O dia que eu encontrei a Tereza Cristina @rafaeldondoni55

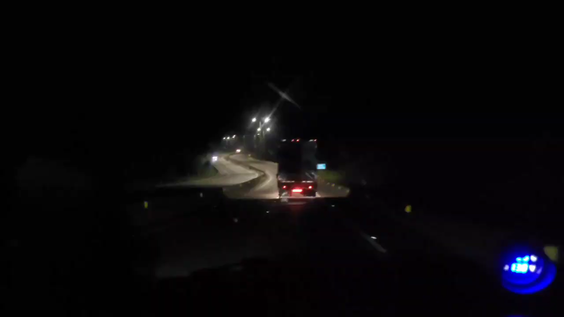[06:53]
Aí, cruzadinha, boa noite, boa noite, agora são 3h29 da manhã, ó o comboio doido aí, ó.
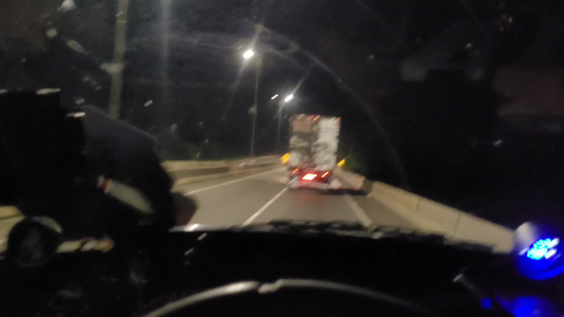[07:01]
Nosso amigo Paulo na frente aí com o cargo, quer dizer, com a Tego no Sizer, e atrás de nós ali o outro rapaz da firma ali, amigo do Paulo ali, com os conhecidos da estrada aí, e colega do Paulo de firma, o comboio, o comboio, o comboio do, da madrugada lá, o outro rapaz. Nós estamos indo aí, eu e o rapaz tava mais leve e o Paulo tá mais pesado mais na frente, né, e daí quem, né, quem tá mais leve bate marcha e deixa o rapaz mais pesado na frente.